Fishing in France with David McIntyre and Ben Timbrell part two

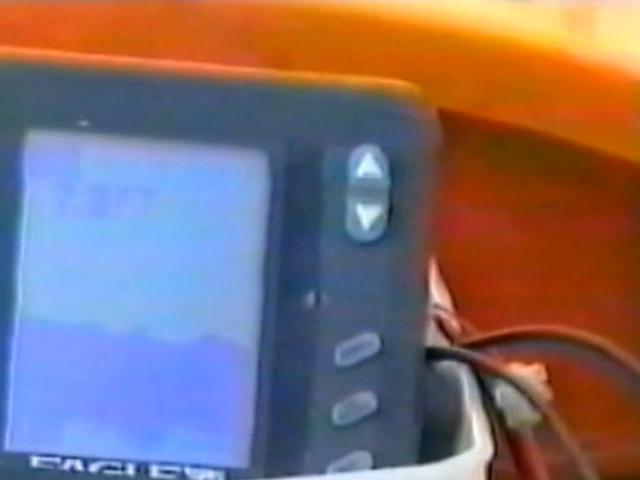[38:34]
There's a little fish on the screen.
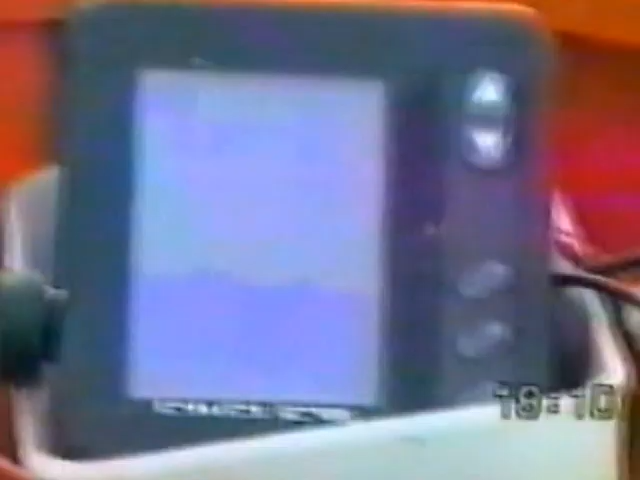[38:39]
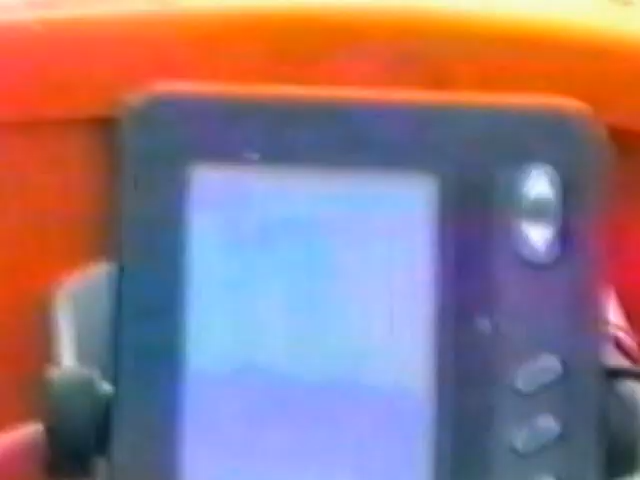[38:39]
I or something anyway.
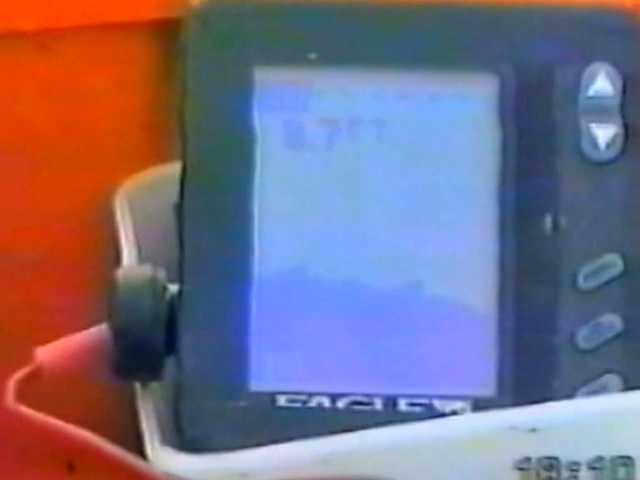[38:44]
Just coming up to where we're dropping the carp baits now. Should be about 12, 13 foot.
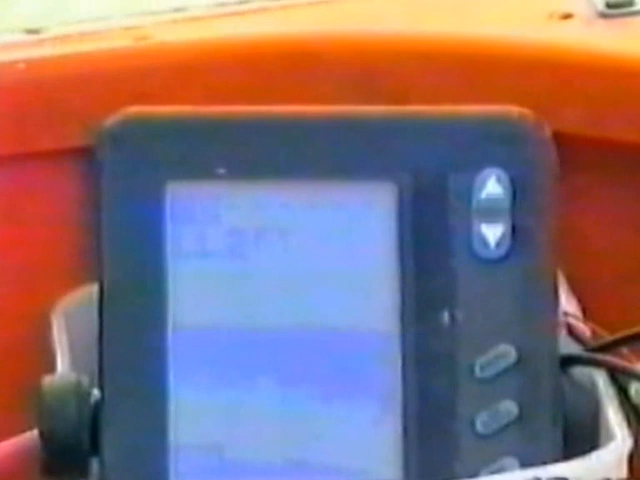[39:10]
There's a ledge just to the right. 17.